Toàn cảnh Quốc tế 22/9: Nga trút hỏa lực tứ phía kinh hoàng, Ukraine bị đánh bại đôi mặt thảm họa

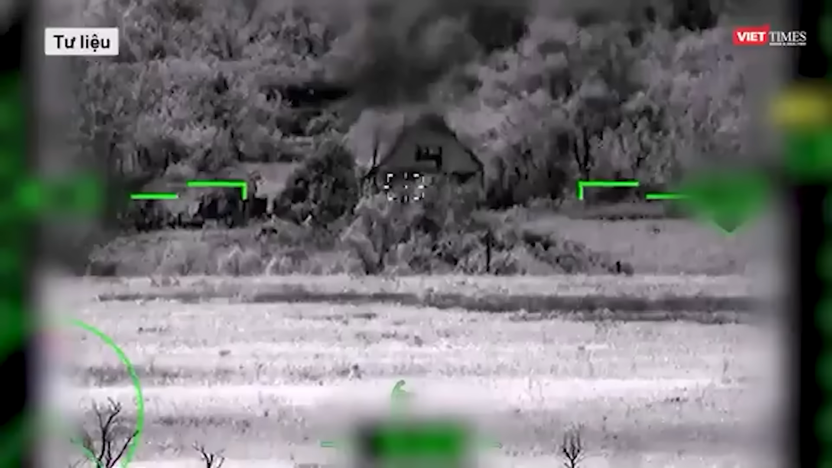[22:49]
chuyển của một nhóm xe tăng thiết giáp Ukraine về phía